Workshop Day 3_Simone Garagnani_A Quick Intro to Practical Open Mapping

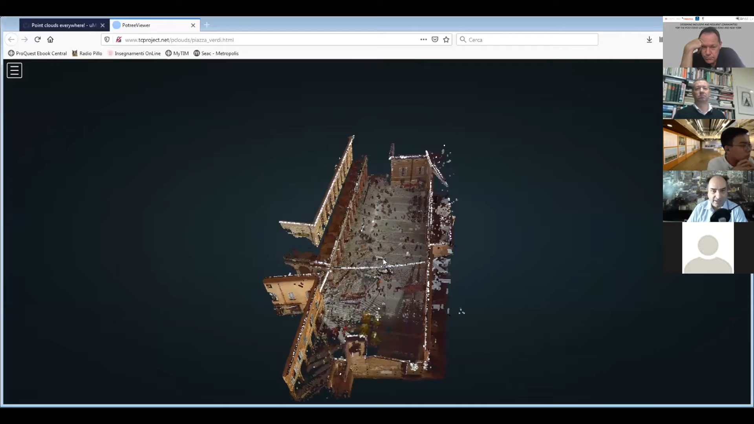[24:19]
And the point cloud is a representation that was made with a smartphone. This one was made with a smartphone.